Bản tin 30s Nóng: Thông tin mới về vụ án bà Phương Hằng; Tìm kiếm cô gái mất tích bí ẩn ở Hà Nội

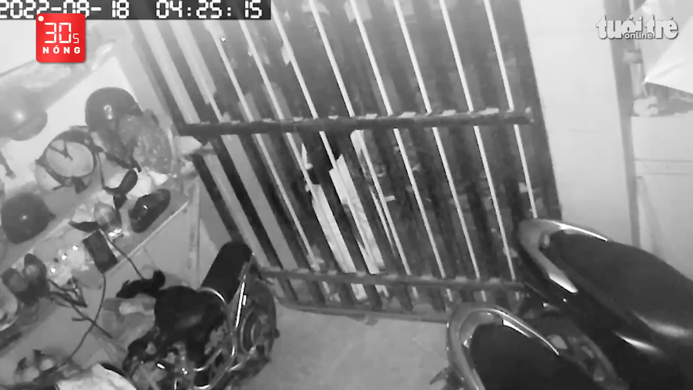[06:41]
lấy trộn liên tiếp 2 xe máy. Theo đó, sáng cùng ngày, bà Lê Kim Phương, 44 tuổi, ngụ phường Tân Bình, TP Dĩ An, tức dậy thì phát hiện 2 chiếc xe tay ga đã mất, cổng nhà có dấu hiệu bị phá khóa.
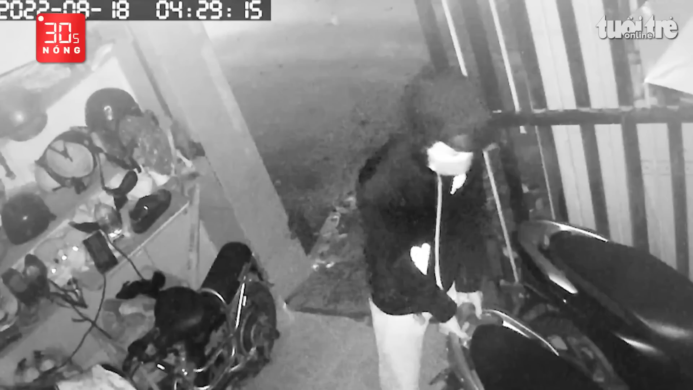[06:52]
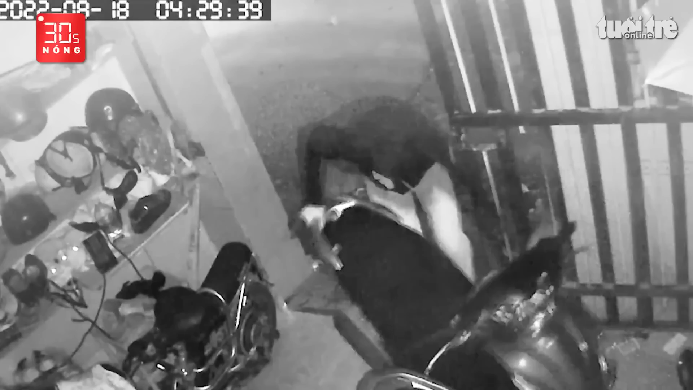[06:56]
Kiểm tra camera, bà Phương phát hiện lúc 4 giờ 25 phút, một thanh niên đã dùng kiềm cắt khóa cổng, rồi vào bên trong dắt đi chiếc xe máy. Khoảng 1 tiếng sau, người này quay lại dắt thêm 1 chiếc xe khác.